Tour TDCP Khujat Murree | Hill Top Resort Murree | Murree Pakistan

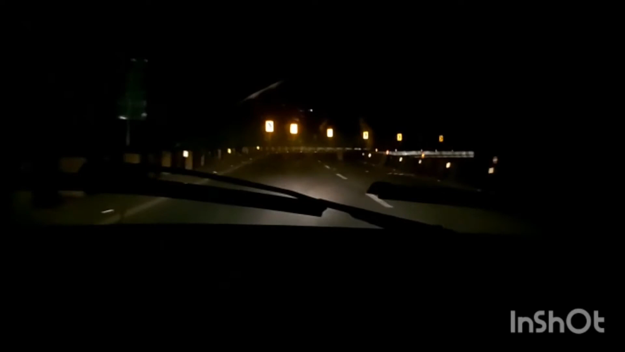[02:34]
ये तो व्यूअर्स, हम लोग TDCP मरी पहुंच गए हैं, TDCP मरी पहुंच चुके हैं हम।